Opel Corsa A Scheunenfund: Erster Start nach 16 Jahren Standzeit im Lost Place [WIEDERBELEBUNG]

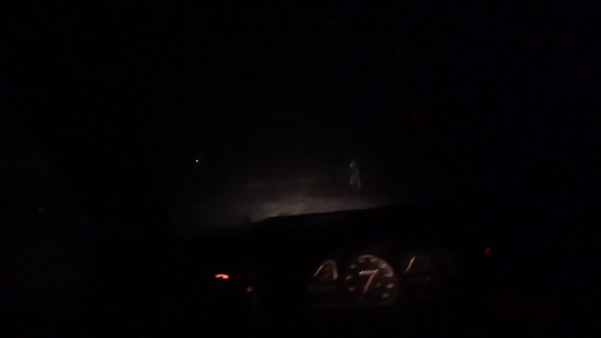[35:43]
Fährt, Jungs. Ich kann jetzt gerade noch nicht so viel dazu sagen. Er fährt aber.